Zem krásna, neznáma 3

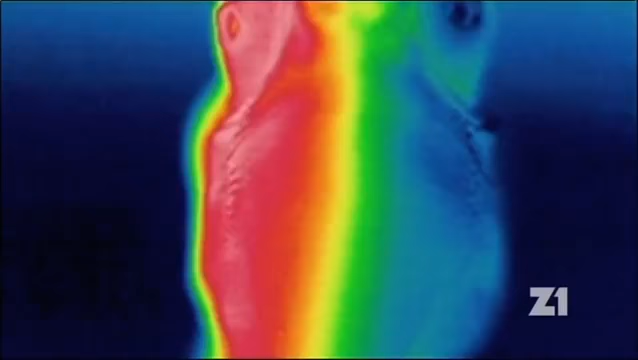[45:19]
Mají tělo tak ploché, že jsou slunci vystaveni jen z poloviny a ve stínu se druhá polovina rychle ochladí.
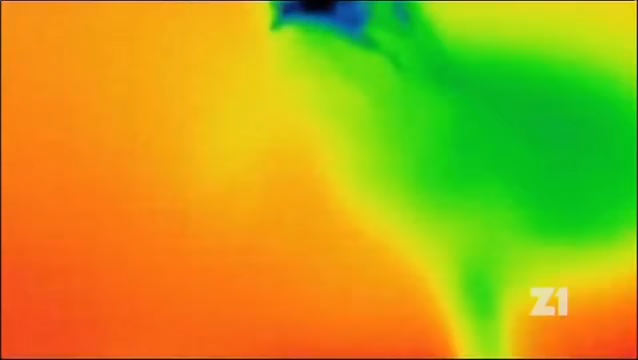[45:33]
Střídavým zdviháním nohou se dají ochlazovat a písek je naštěstí jen velmi špatný vodič tepla.